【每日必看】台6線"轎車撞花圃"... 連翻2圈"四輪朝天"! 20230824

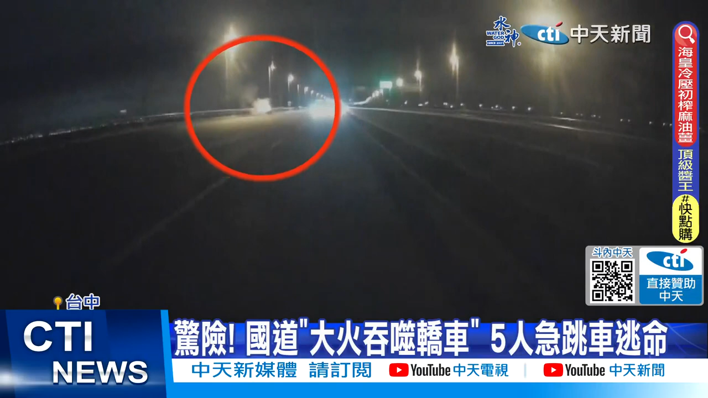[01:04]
一部轿车在路间起火燃烧火线沿车道扩散开来越烧越大民众